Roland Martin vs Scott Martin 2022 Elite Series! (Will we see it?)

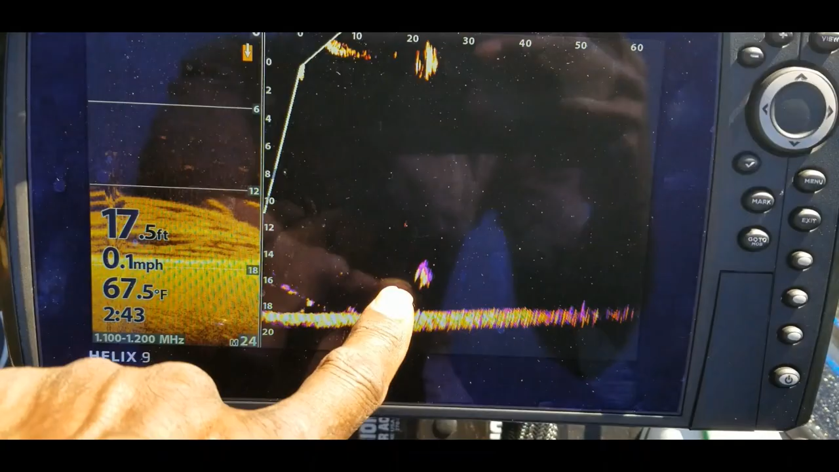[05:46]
On screen: depth 17.5 ft, water 67.5°F, speed 0.1 mph
all right there's some fish right there moving so you can see those fish are coming towards the boat all right oh you you